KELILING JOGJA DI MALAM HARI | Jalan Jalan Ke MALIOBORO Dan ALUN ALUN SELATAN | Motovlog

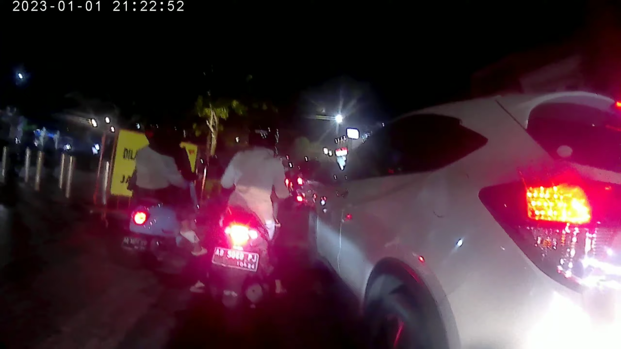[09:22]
kalau untuk sebelah kanan ada tapi hanya beberapa saja karena emang pelatarannya agak kecil Jadi pelatarannya sebelah kanan itu agak kecil kalau yang di sebelah kiri di sebelah
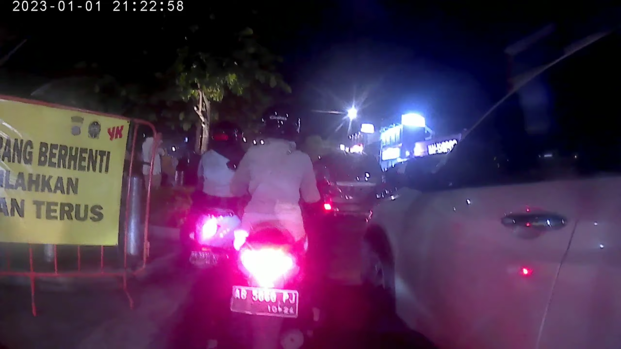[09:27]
kiri saya ini agak luas di lebih banyak digunakan untuk berjualan kuliner oke sahabat kalau untuk berbelanja kuliner disini lebih baik bertanya dulu karena masih ada beberapa oknum ya kalau bahasa Jawanya nutuk nutuk harga jadi harganya kadang semuanya dia tapi
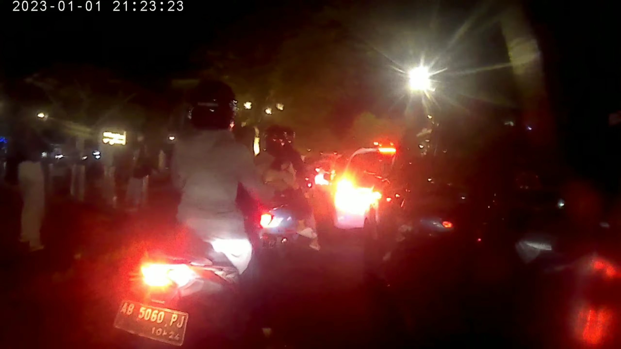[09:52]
jangan khawatir kalau kita bisa mengalami hal tersebut kita bisa melaporkannya kok nanti juga ditindak oleh petugas yang berwenang
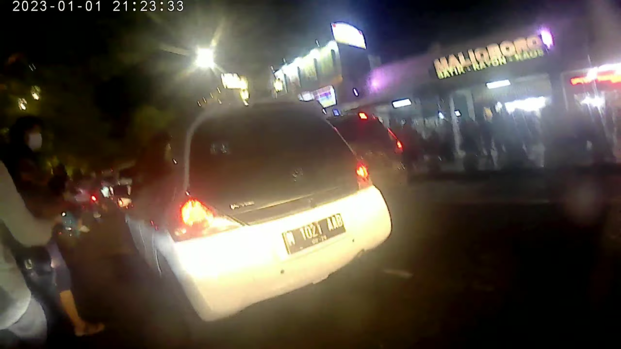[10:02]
kalau disini diatur ya sahabatnya nggak perlu khawatir kita bisa mengadukannya juga agak padat merayap
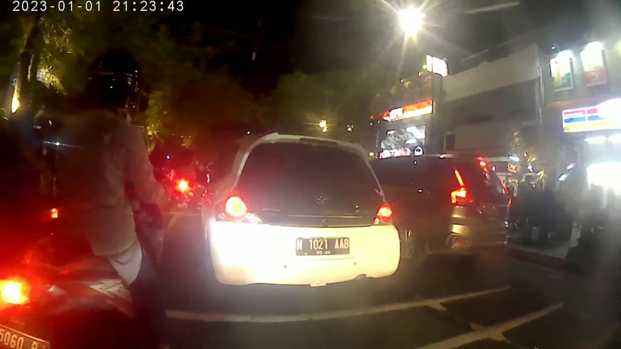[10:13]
karena mungkin ada apa campur juga kalau untuk jalan Maliboro ini Andong juga beroperasi kebanyakan juga disini terus becak-becak motor juga disini jadi memang disini tempatnya Andong-Andong parkir tuh
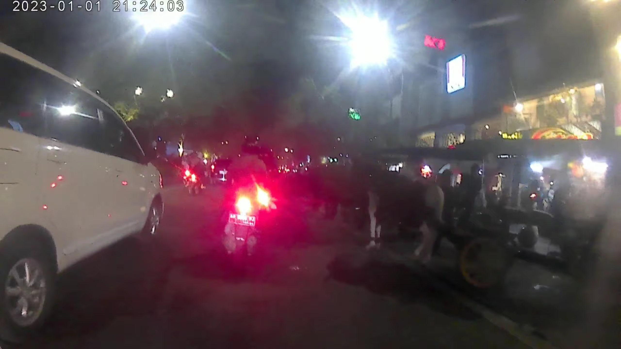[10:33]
di pinggir-pinggir jalan kita bisa lihat Andongnya pada parkir menunggu para penumpangnya
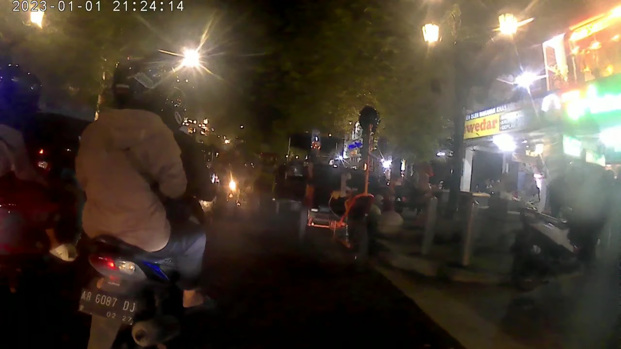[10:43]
kita bisa menyewa sahabat untuk tarifnya biasanya dimulai dari
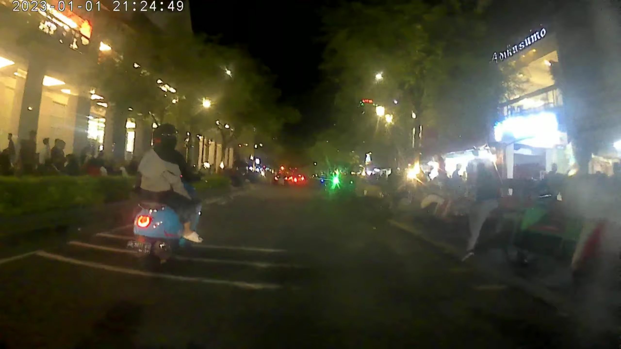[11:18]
jadi ada tempat parkir khusus biasanya di depan
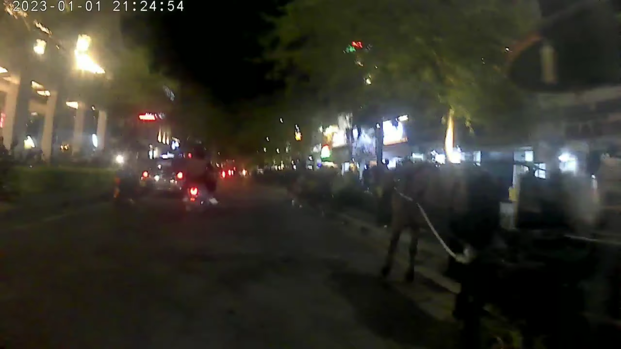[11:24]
kantor pos nah ini kawasan perbelanjaannya di sebelah kanan kiri disini juga banyak sekali pertemuan jalan itu juga salah satu penyebab kadang-kadang Maliboro macet
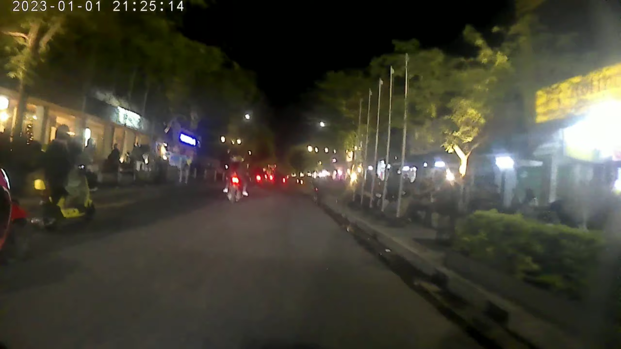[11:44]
ini agak lancar nih di sebelah kiri saya yang tinggi itu Hotel Mutiara ada trans Jogja ya udah ada disini cuma yang
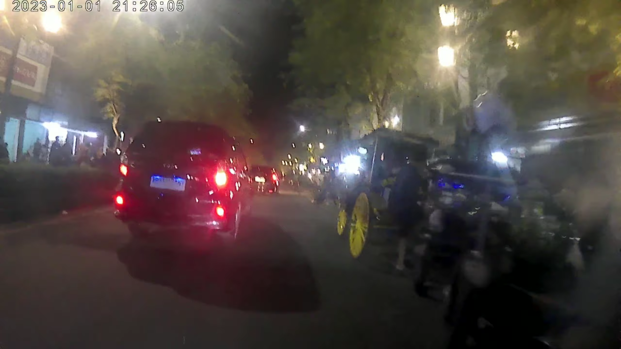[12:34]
ya sahabatnya nanti di sebelah kanan ada pasar Beringharjo atau pasar
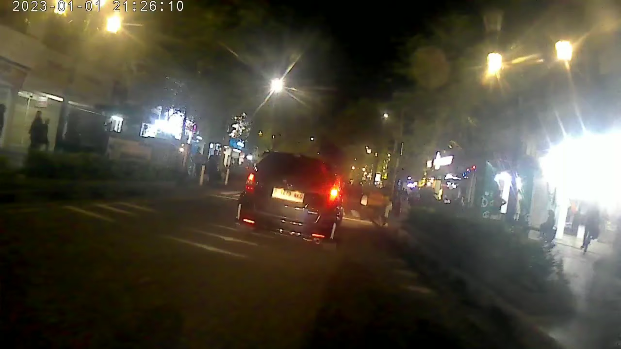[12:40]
terbesar di Jogja kalau orang Jogja punya tanah abangnya Jogja ya ini pasar Beringharjo ini sebelah kanan sana di sebelah kanan saya itu itu ada ramai mall
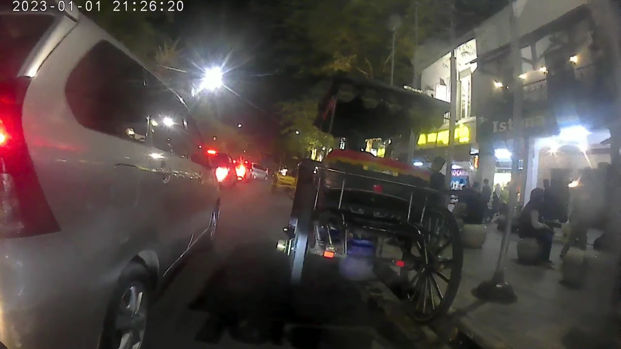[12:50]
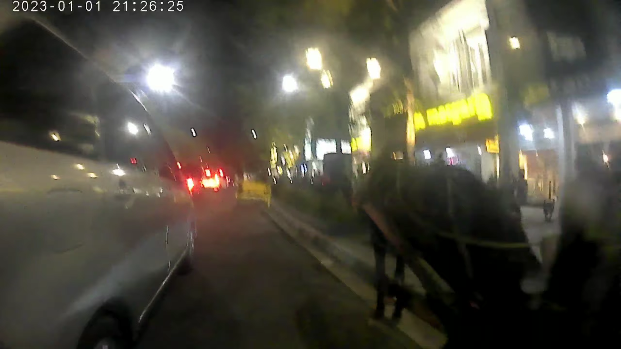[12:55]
mall kedua yang ada di jalan Madioboro ini sedangkan untuk sebelah kirinya itu udah masuk ke area pasar Beringharjo jadi nanti di pertigaan itu kita bisa ambil kiri kita langsung ke Beringharjo di
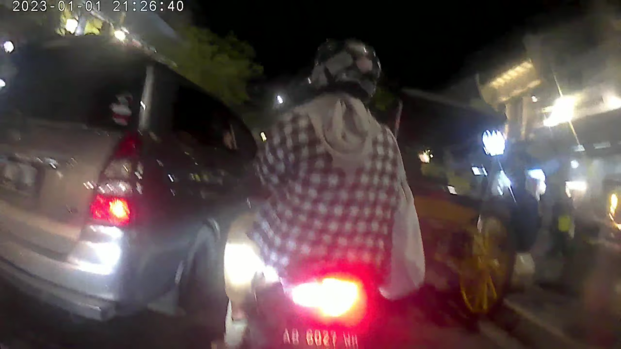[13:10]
pinggir jalan yang di sebelah sini ada penjual atau
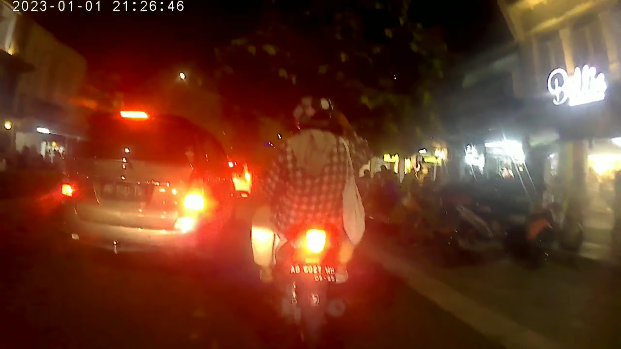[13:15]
koleksi barang-barang kuno misalnya apa CD atau kaset-kaset dari jaman dulu nyarinya kita disini biasanya banyak dan harganya kalau semakin tua semakin mahal sampai tergantung dari tahunnya kalau dikasetnya kita lihat 3000 dia bisa menjual sampai 15.000 sampai 20.000
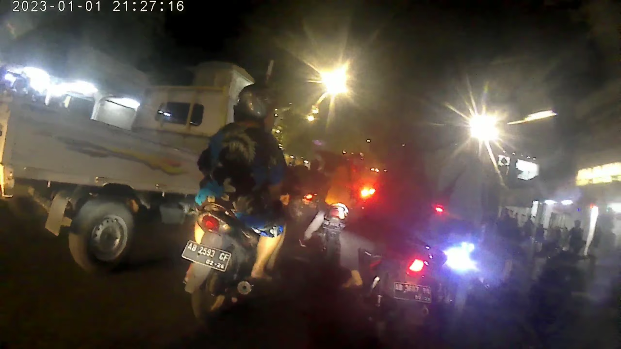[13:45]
depan yang sangat lumayan padat ya sahabat ya inilah
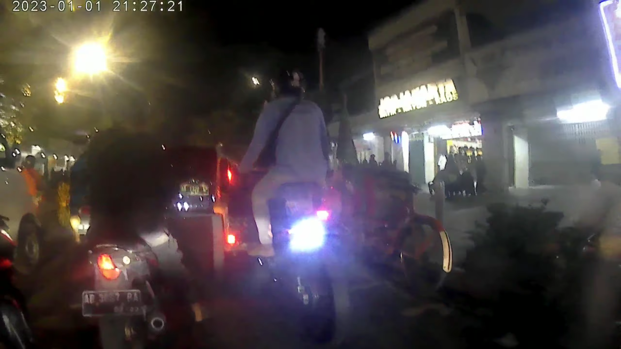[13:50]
Malioboro salah satu ikon Jogja di samping tubuh Jogja juga Malioboro sebagai